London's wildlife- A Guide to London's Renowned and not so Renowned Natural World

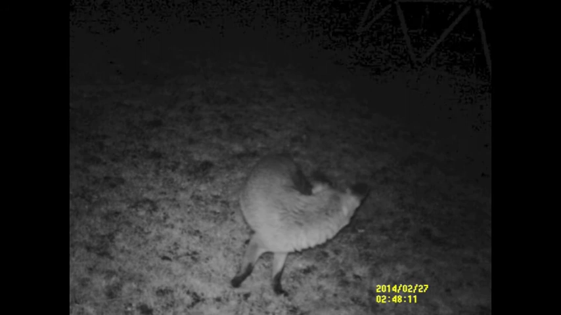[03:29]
Perhaps the most famous example of London's wildlife is the red fox. Unlike the deer, this species can be found in almost all areas of London.
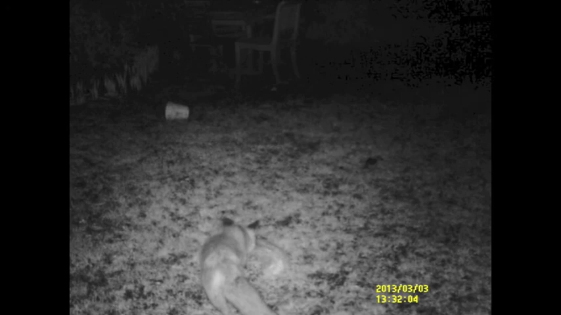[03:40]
Foxes are common in urban areas, and are known to eat almost anything. In the wild, foxes usually eat insects, small mammals and fruit.
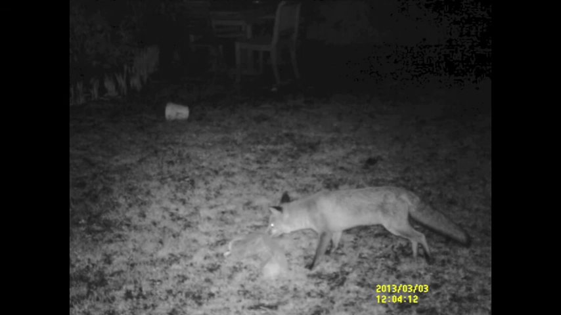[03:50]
Yet in urban areas, they also often eat rubbish. London is home to around 10,000 foxes. Rural foxes can have territories of up to 50 km2. However, in London, there are around 6 foxes per square kilometer. These animals are not very shy, and often use the same streets as humans. Males fight for mates in the early spring.